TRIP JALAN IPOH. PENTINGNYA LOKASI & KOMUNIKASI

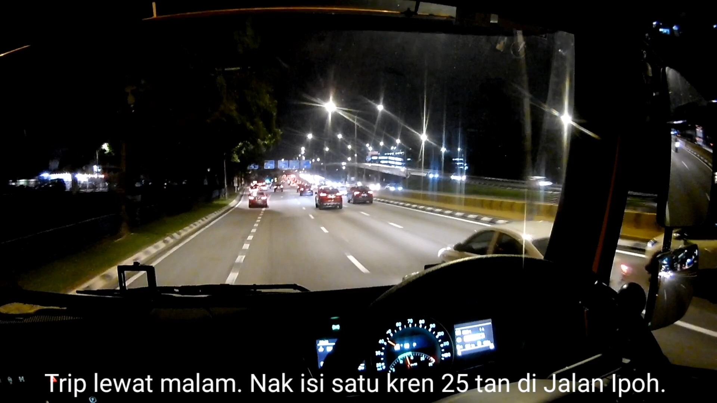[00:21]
Ya. Sekarang dekat roundabout ni ha. Roundabout yang daripada Jinjang ni. Roundabout yang daripada Jinjang. Daripada Jinjang ni tu ada satu roundabout boleh masuk jalan Ipoh tu ni.
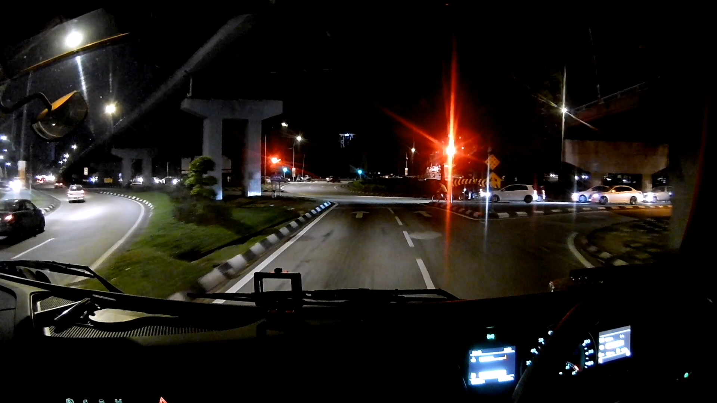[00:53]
Ini aku tak ada U-turn tau. Aku tak ada U-turn ni. Aku daripada sini.
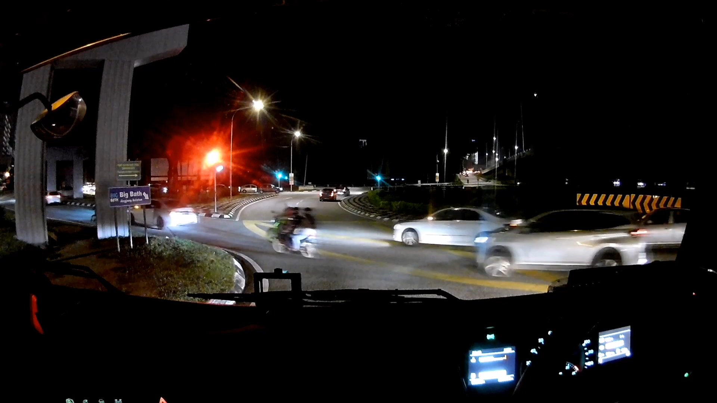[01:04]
Aku daripada Kepung. Aku memang aku tak nak datang daripada sana sebab aku tak tahu tempat U-turn dia macam mana. Nanti kalau tak lepas masalah. Jadi aku ambil. Ada? Boleh. Baik.
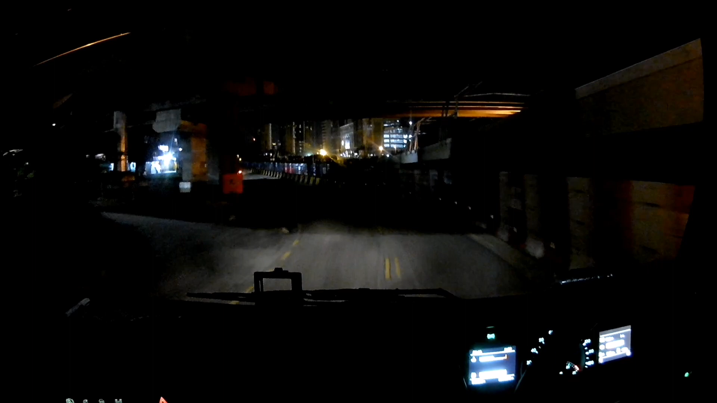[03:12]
Dah dekat-dekat nak masuk kiri ni. Aku baru lintas satu highway atas ni, highway Duke ni. Aku nak masuk kiri ni.